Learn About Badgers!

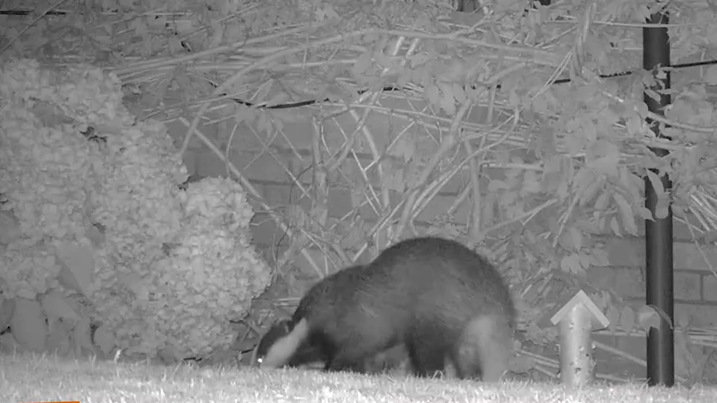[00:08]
These compact but powerful creatures roam about at night, their noses low to the ground in the search for food.
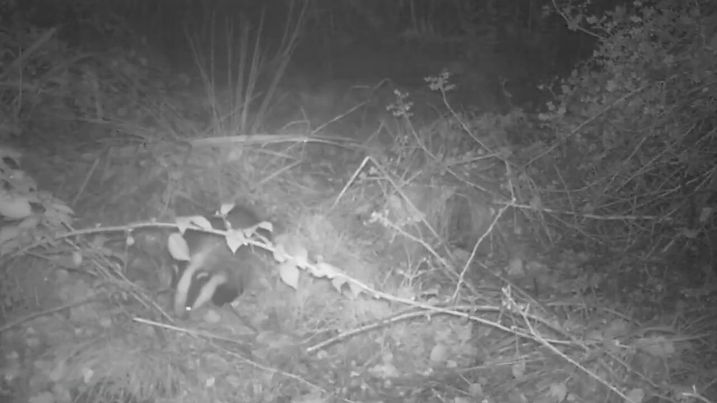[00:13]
Badgers are one of our most beautiful native mammals,
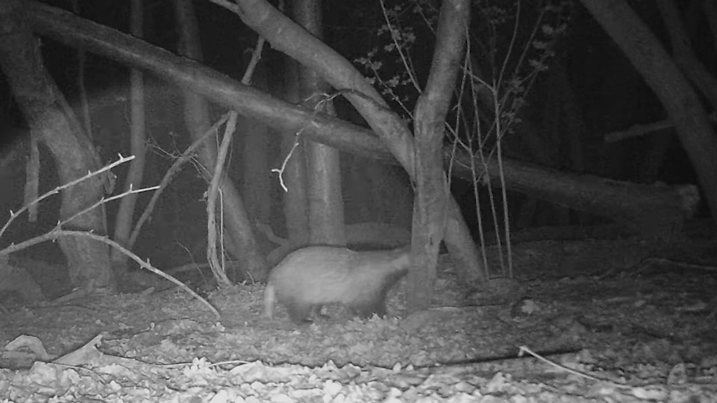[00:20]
and it's believed that they have lived in Britain for over 250,000 years. Badgers are some of nature's best diggers. Their large claws are perfect tools for shifting earth and stones. A badger's home is called a set, an underground network of burrows and tunnels. They have a primary set for living in and rearing cubs, and a second small set for foraging.
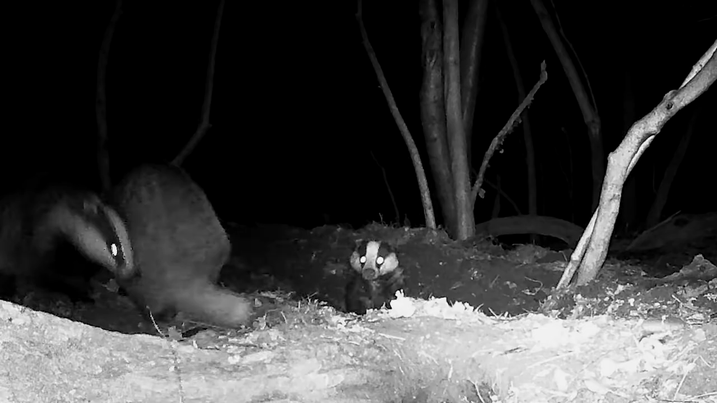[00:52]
Badgers live in groups called a clan, with each set housing around 4-7 adult badgers, and can be used for over a century, providing a home to multiple generations.
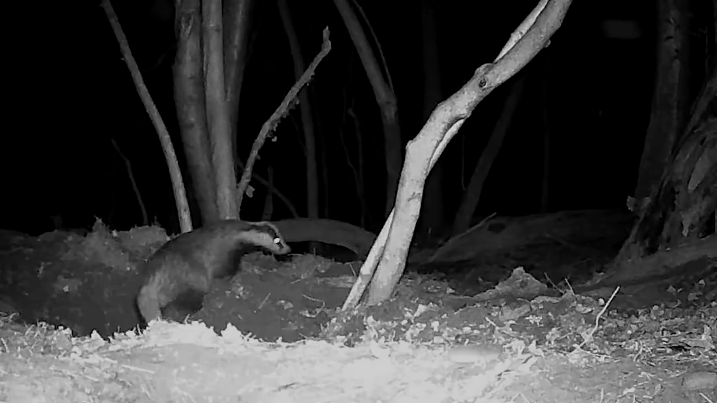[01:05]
A badger's home is its sanctuary, and they take pride in looking after it.
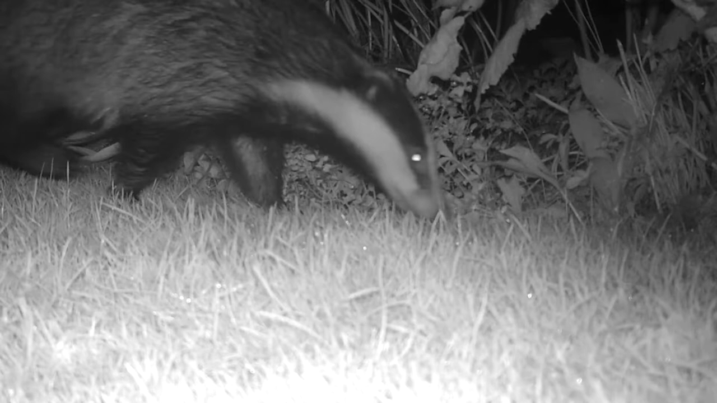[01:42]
Badgers are actually our largest land predator in the UK, and are omnivores, which means they're not too fussy about what they eat. Around 80% of a badger's diet is made up of earthworms, and they can eat hundreds in a single night. Badgers have a keen sense of smell.
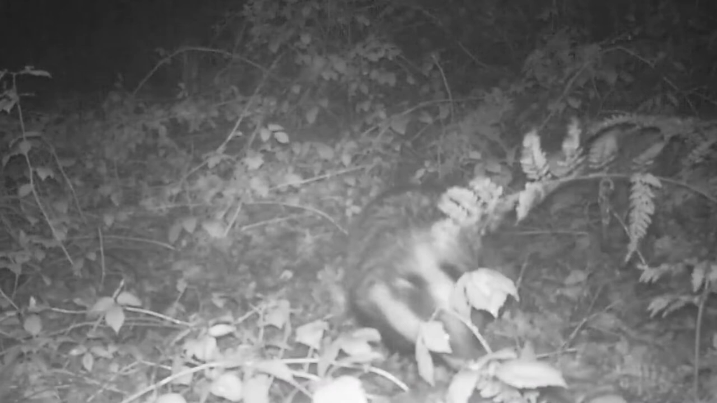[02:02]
Once they have located food, they will dig into the ground to get to it.